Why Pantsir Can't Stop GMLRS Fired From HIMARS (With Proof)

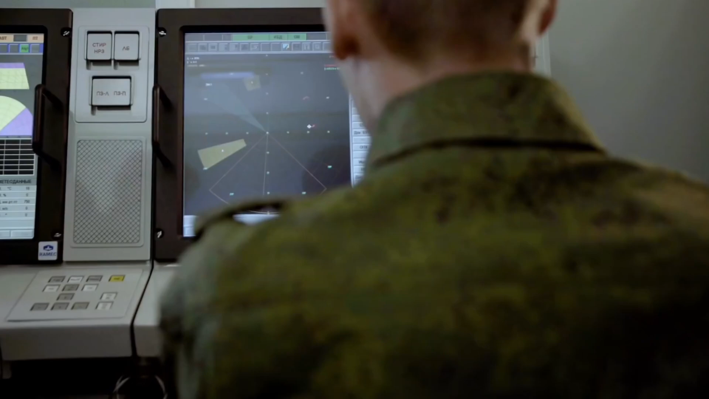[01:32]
and a targeting radar has a range of 20 to 30 kilometer.
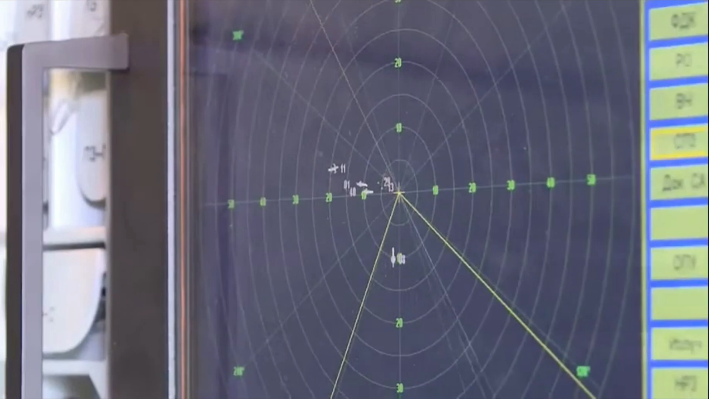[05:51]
identification, correct interception angle, and where GMLRS can easily overwhelm one or a few systems makes Pantsir really ineffective, which can be seen again in Ukraine.